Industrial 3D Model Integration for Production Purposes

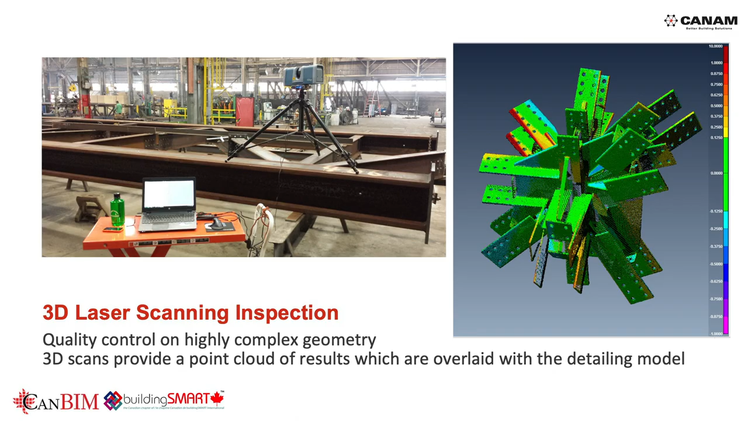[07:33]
You may notice the blue and the red on the top left member. That indicates maybe some twisting in the plates. There we go. So, this method is very accurate. However, you may have to take a closer look to interpret the results. So, red is not necessarily bad and green is not necessarily good. For green, look at the picture on the right. So, most points are green, but you can obviously see the plate is deviated from the model itself.
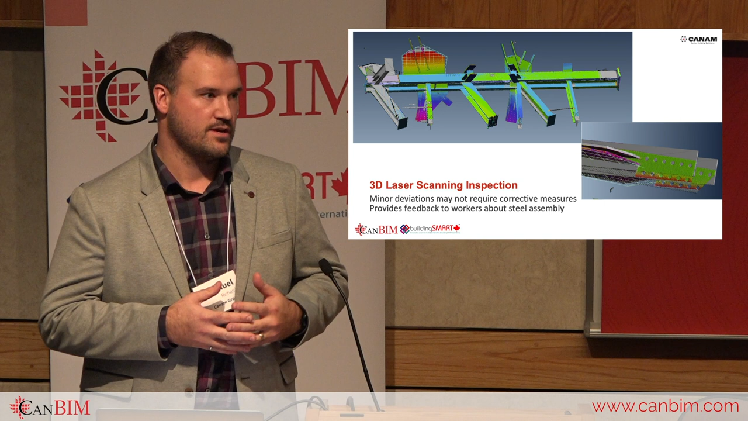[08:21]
So, a long slender member like you may see here on the left, you might see some errors as we may see on the blue.